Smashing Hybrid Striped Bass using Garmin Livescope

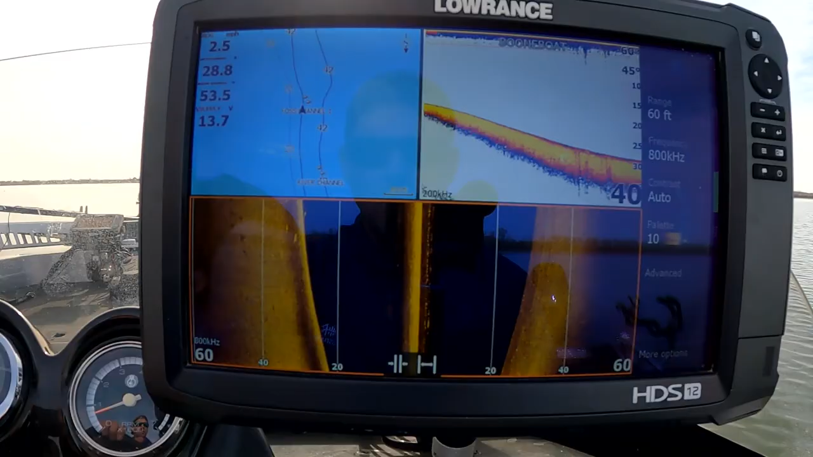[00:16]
So we're trying to find them. So you see on side scan right here, there's a lot of fish to our left.
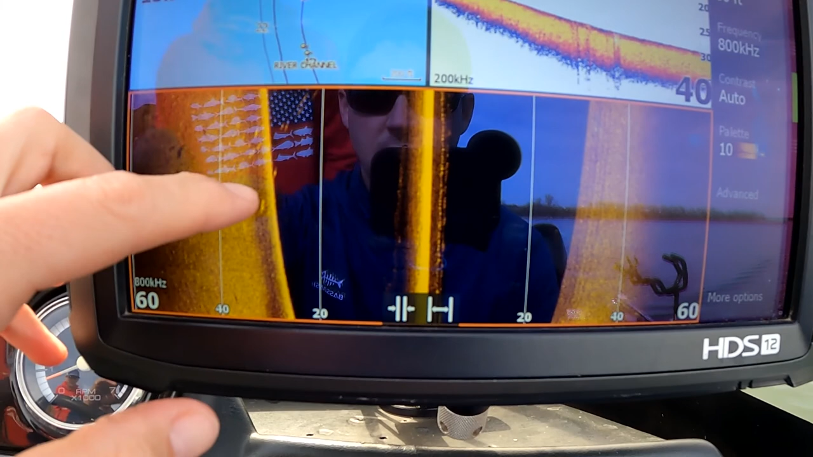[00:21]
There's some fish now to our left, about 20 feet to our left.
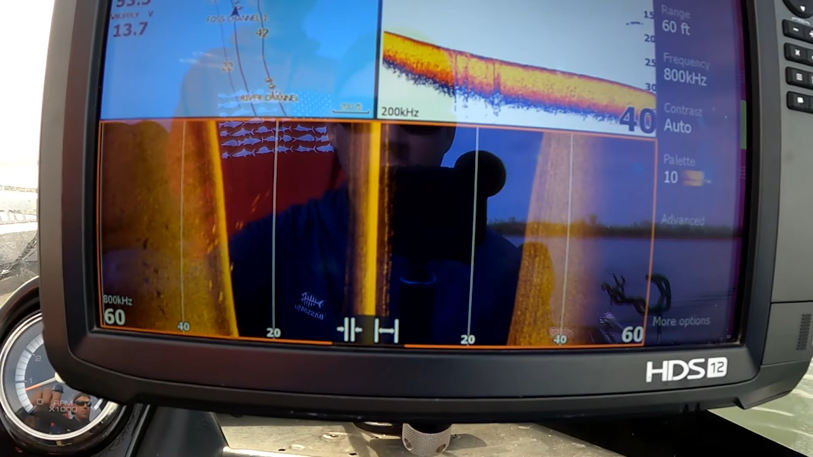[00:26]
But then I'm really looking at sonar too.
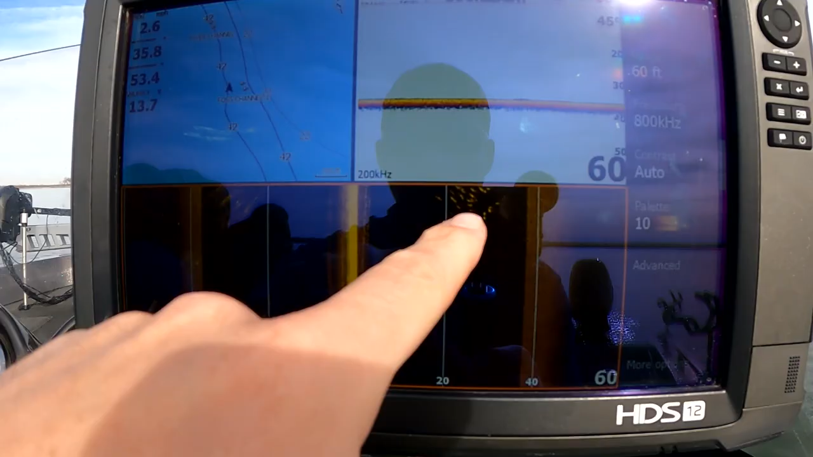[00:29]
See that, guys? On side scan,
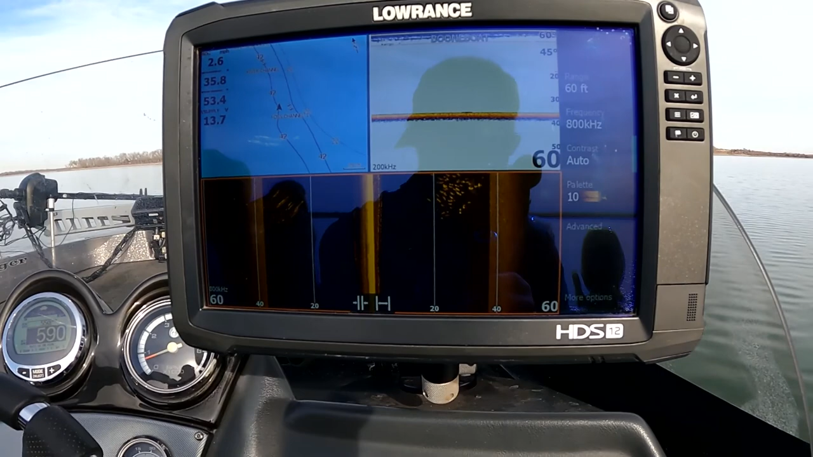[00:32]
that's a big school of fish right there, over here on side scan.
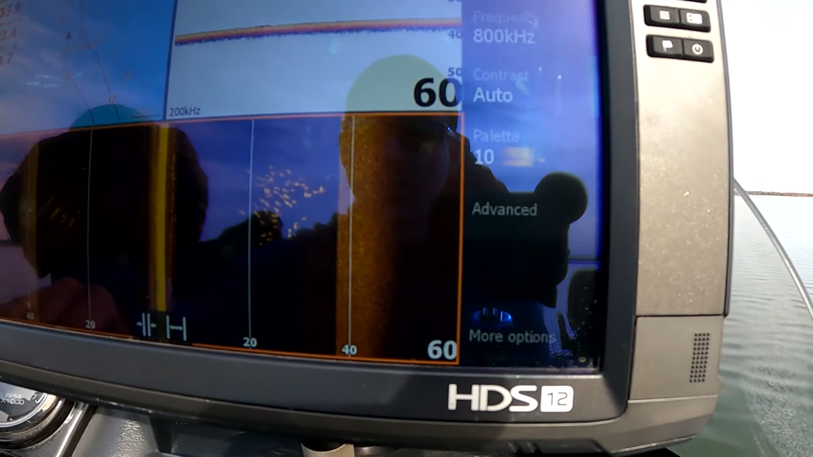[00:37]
So that's kind of letting me know that we probably need to be over here in the river channel.
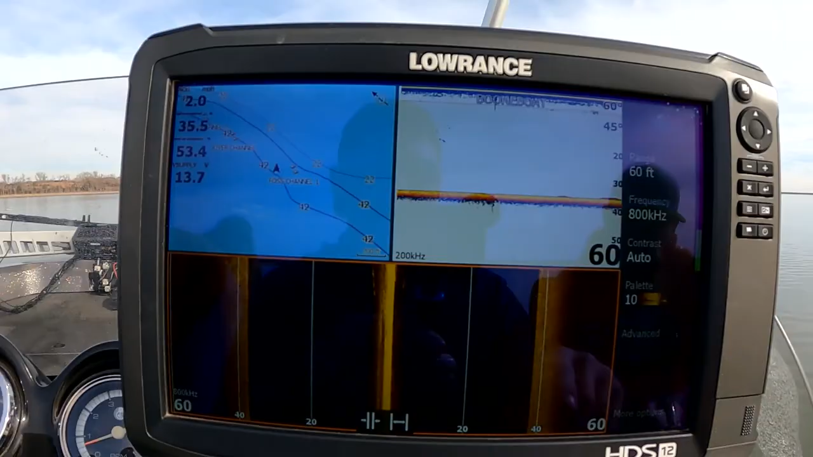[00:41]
This is what we're looking for, guys, right there.
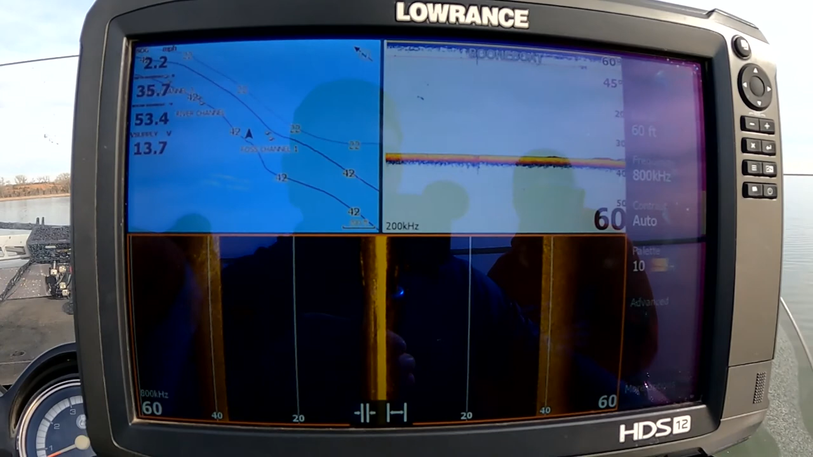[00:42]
When you're looking for hybrid, look on the ground right there on the bottom. And that's what we're looking for right there.
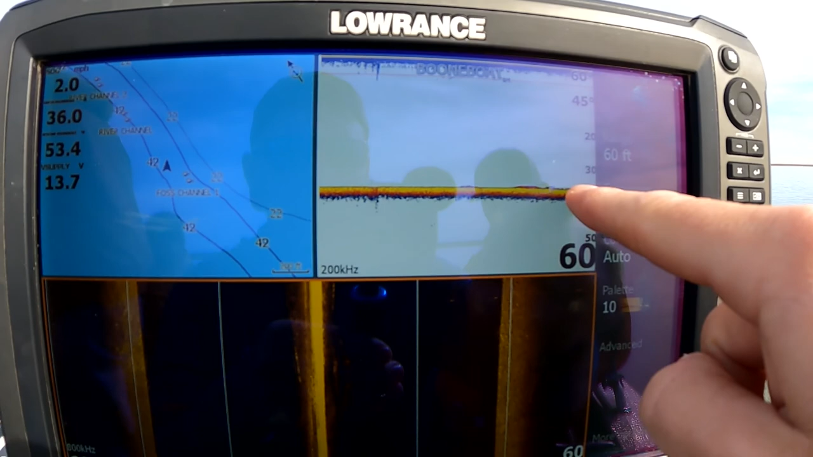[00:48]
Telling you guys, doing the ice fishing style.
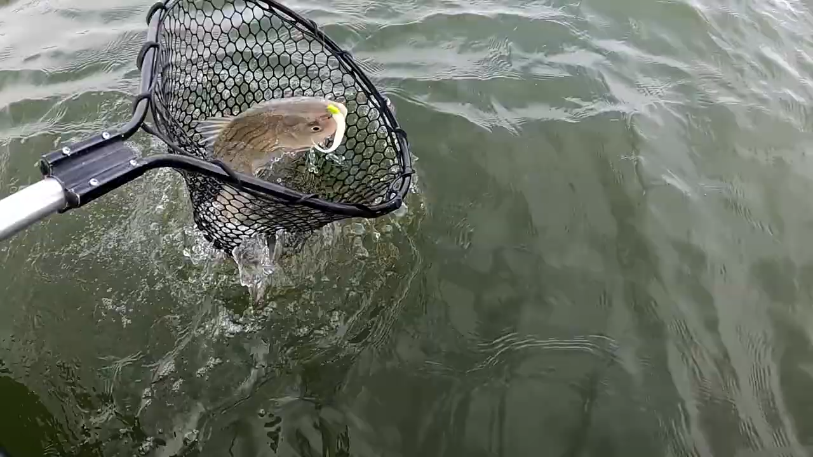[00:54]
Oh, baby. My first hybrid in a long time. Long time, man. Long time coming.
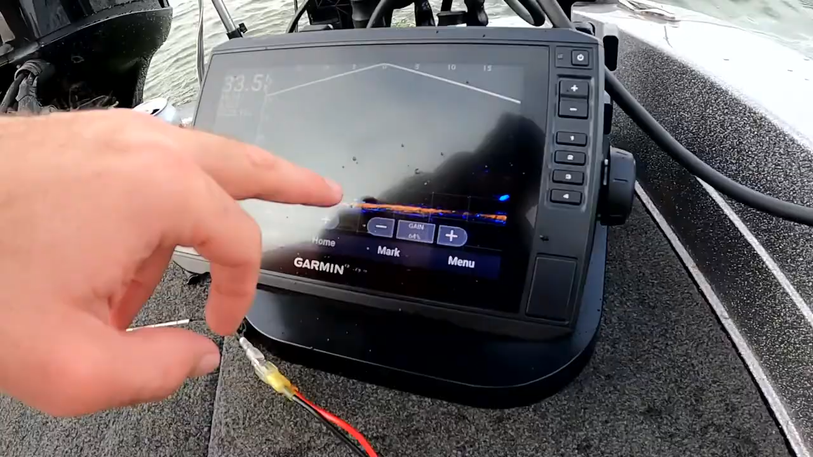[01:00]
That brown thing right there. Yeah. So. Hey, but over, baby. He's on it.
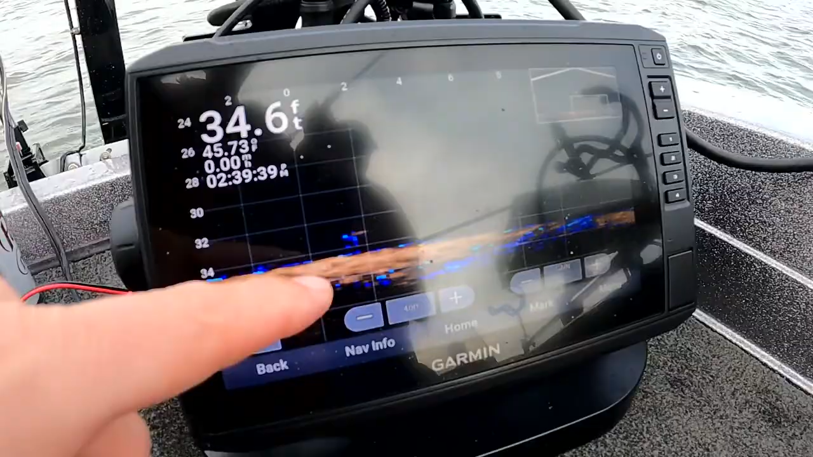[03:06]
On screen: depth 34.6 ft
So that's his bait right there. He's just swimming. So that's seat up and down. Yeah, right there. And then blue is the memory, right? Yeah. So and then brown's the active signal. So what's that right there? Is that a fish? That's another bait. That's Dad's bait.
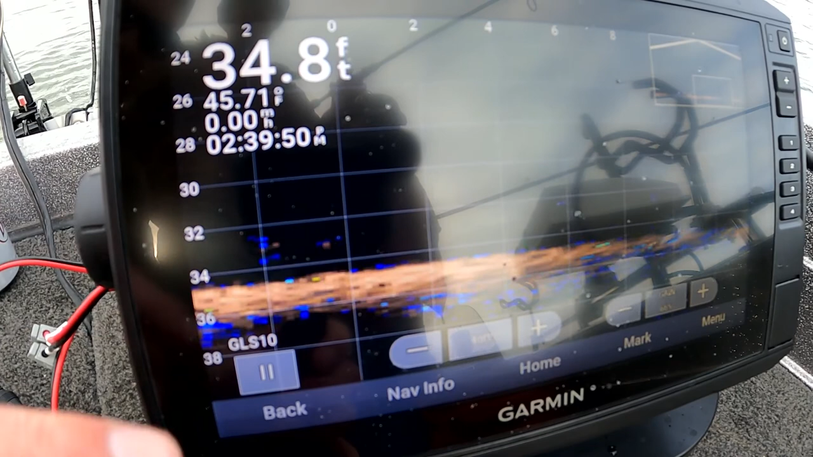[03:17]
On screen: depth 34.8 ft, water 45.71°F, speed 0.00 mph
Oh, that's we're like literally like within 2 feet of each other. Oh, got it.
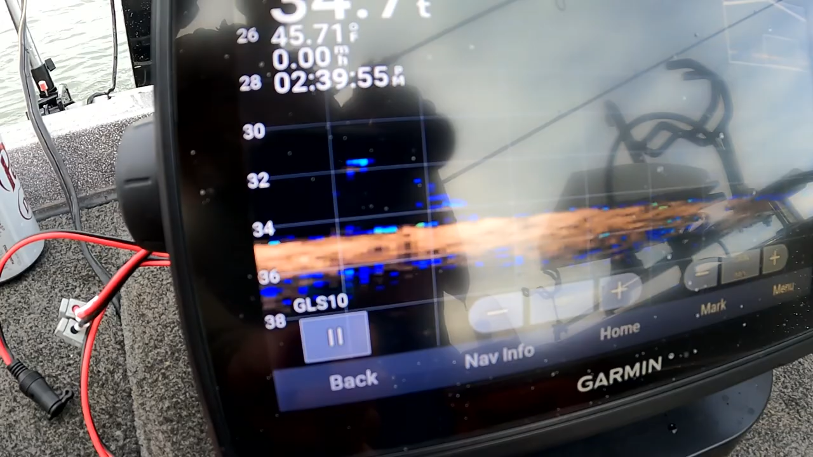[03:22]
And you can see the baits as you jerk them. Oh, I see. Oh, that shot. Oh, and he got one.
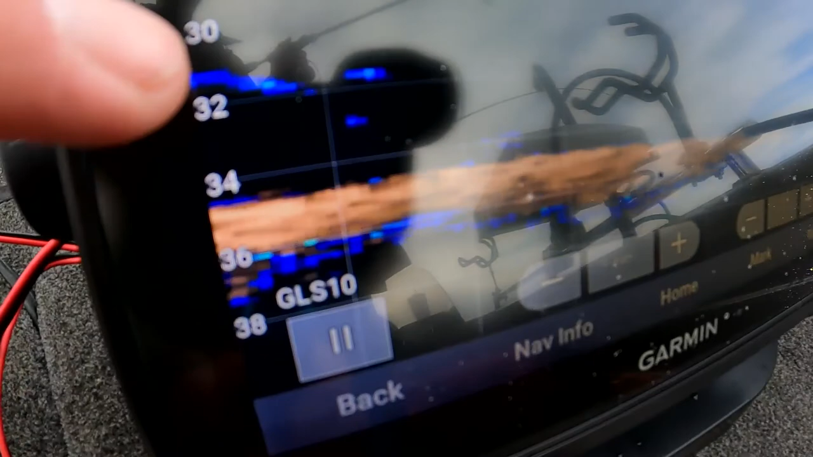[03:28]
Look, it shot over. I got that. That is so awesome, man. And it shot over when he hit it, dude. Let's go, man. They've been about the same size, all of them.